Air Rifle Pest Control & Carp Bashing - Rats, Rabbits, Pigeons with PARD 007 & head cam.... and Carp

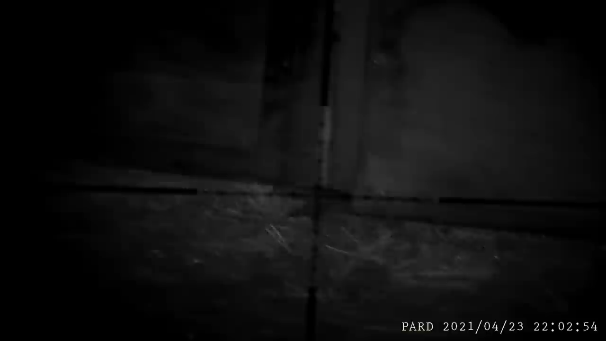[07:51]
He's all over him already. Lights out.
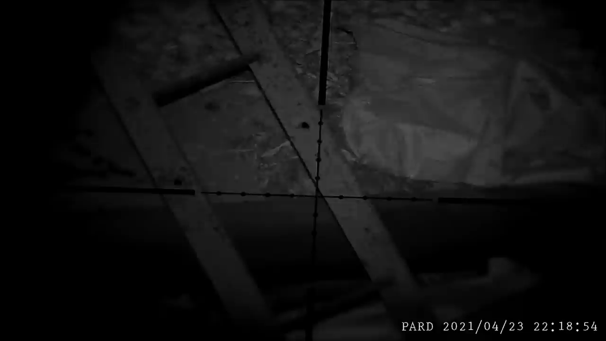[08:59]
That was it. There he is. I heard the thud.
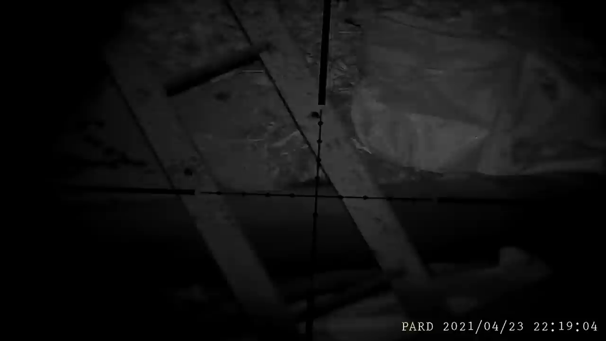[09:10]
That was skull bone. Targets will fall when it.
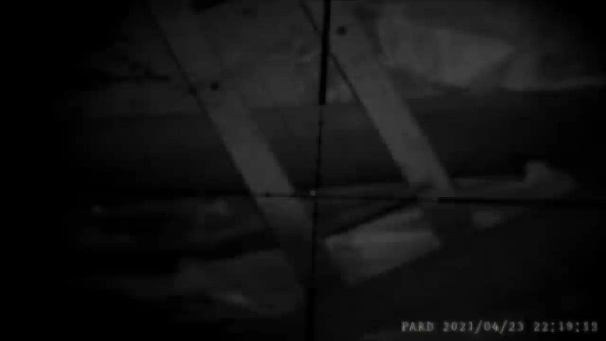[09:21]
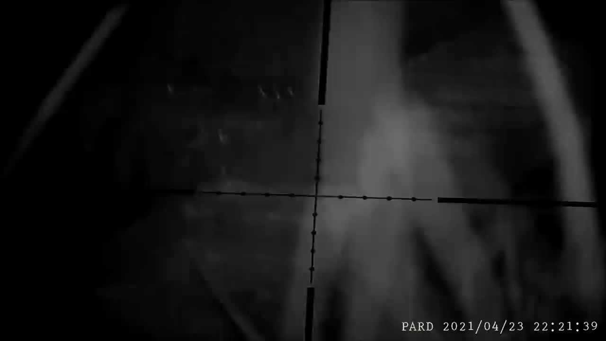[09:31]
Look at that for a spider. Kill him.
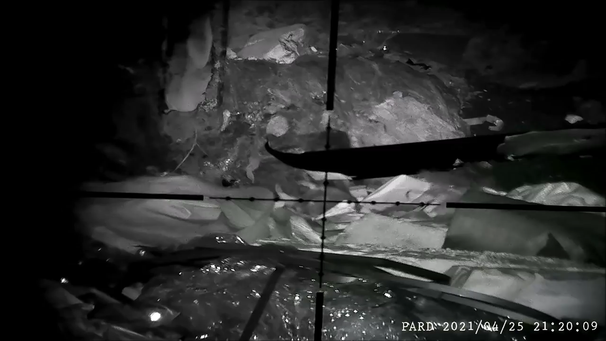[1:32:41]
Here's another baby. Bit of helicopter tail.
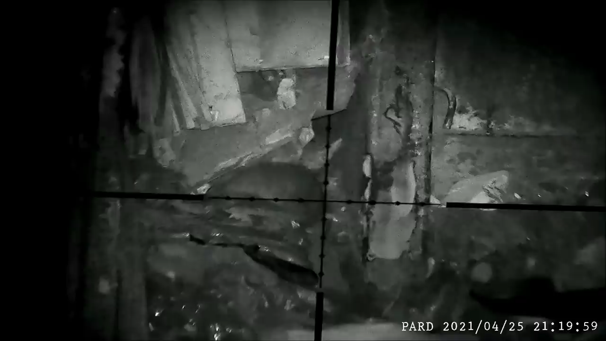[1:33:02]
Good dance about though. He's done a runner.
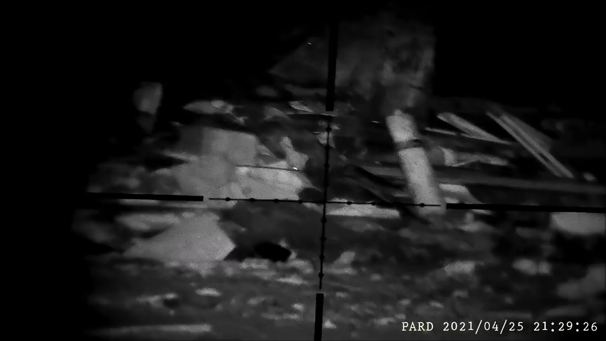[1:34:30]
Only a babby one. Well, he was.
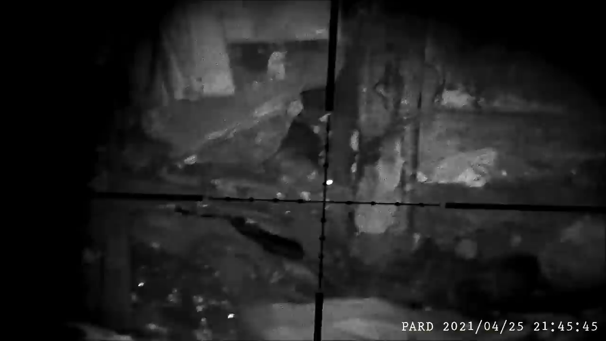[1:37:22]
say that's a ventilation hole in his head.
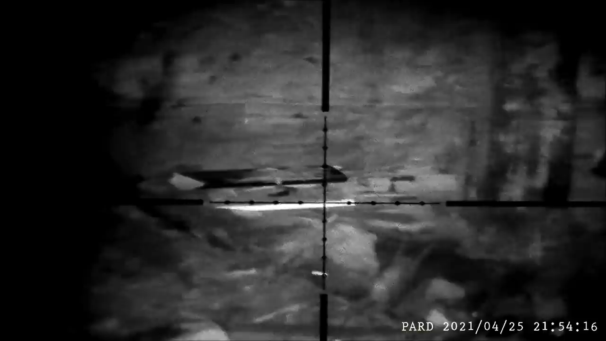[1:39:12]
Beauty. Get down. Do the dance.
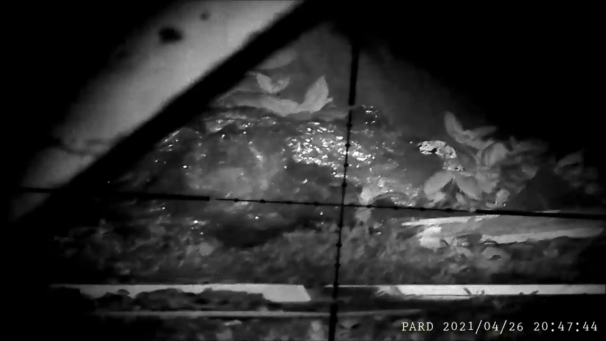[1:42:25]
Get down. He's not getting up.
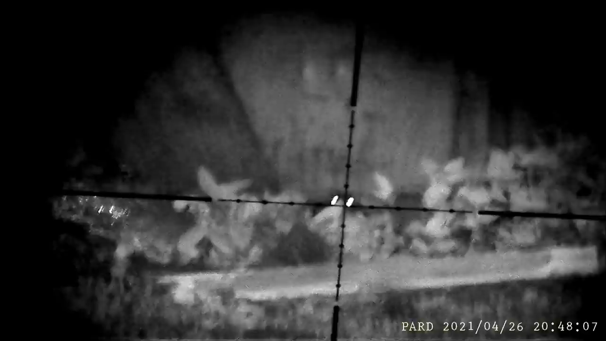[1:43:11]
Right in the mooing. Lights out.
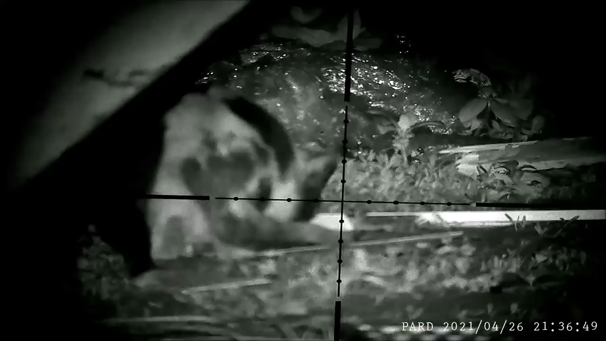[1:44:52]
Yeah, I can see you as well.